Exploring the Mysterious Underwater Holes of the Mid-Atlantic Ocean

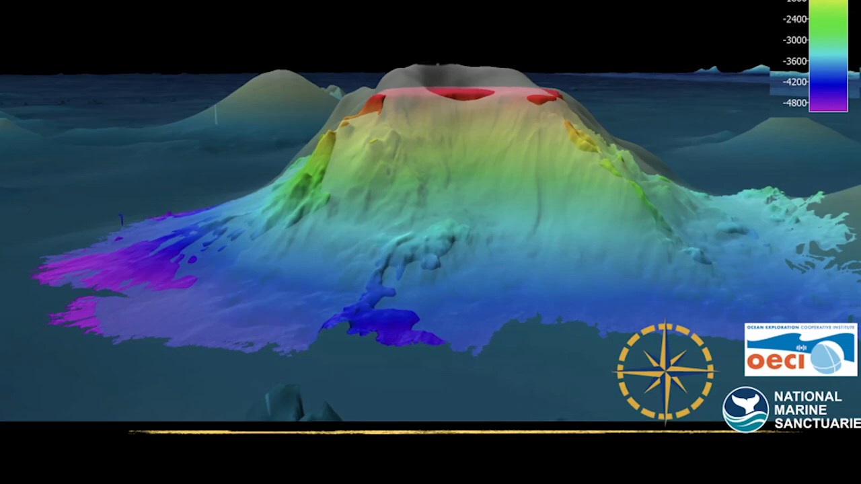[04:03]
The odd pattern was constructed by heating and cooling of the seafloor caused by successive volcanic eruptions, according to scientists.